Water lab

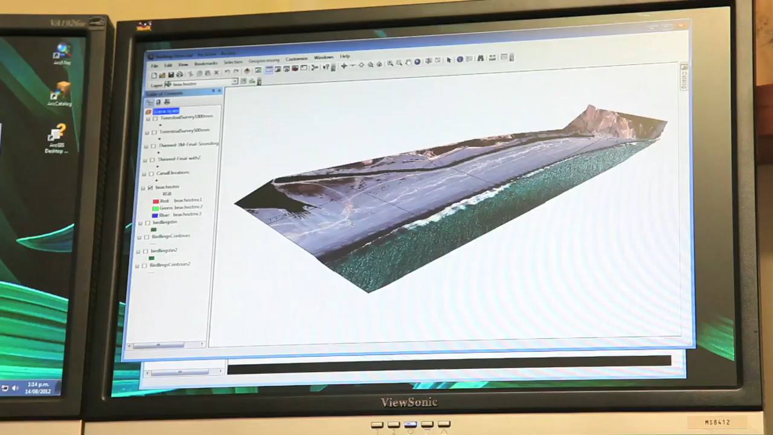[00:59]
that we might need to be able to maintain a permanent opening?
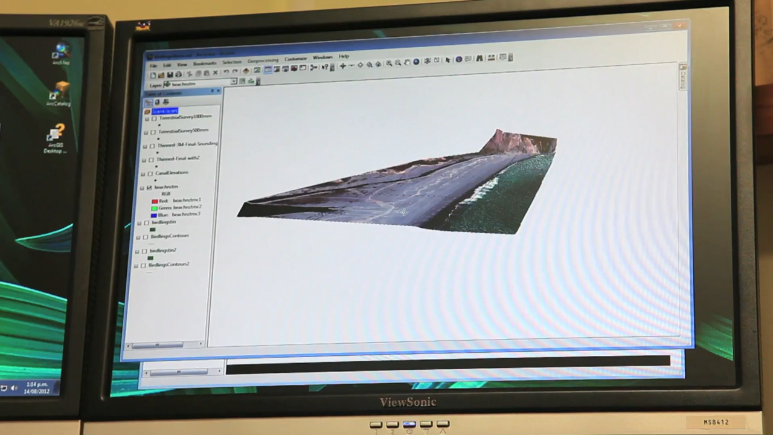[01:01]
And that's where GIS comes in and that's where the physical modeling comes in.